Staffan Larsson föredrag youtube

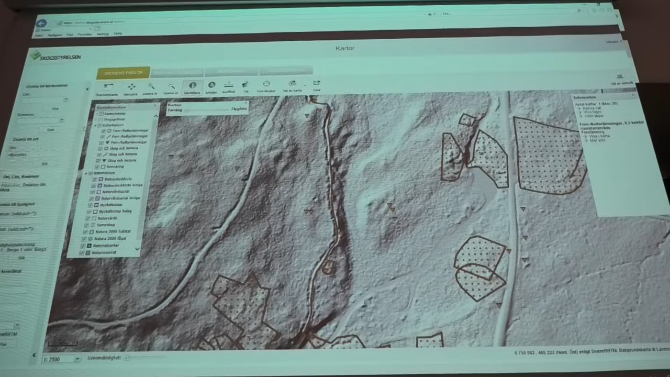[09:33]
Och det här här då, det är en en rännas ett dike som man gjorde då. Uppifrån Djugan och ner till Silljansfors då för att driva ett blåshus som ja, blåste på där inne i Masung. Kompressorluft kan man säga då va. För att det får riktigt hetta. De behöver inte stå och trampa bälgen utan de
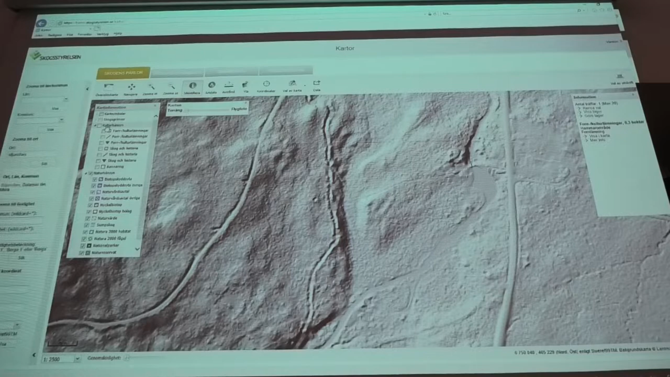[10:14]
pecker genom vattenkraft. Men vi ser ju att det syns ju tydligt att det är någonting som lär man sig väl se efter ett tag i det här om det är åsar eller dalar så.
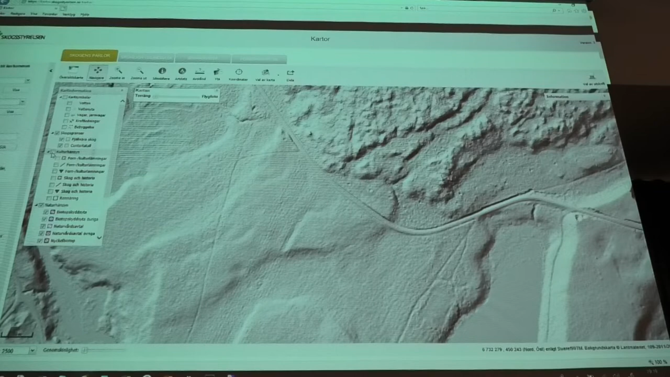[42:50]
laserbilderna vi kan ju slå på för att se hur det vad som är noterat här då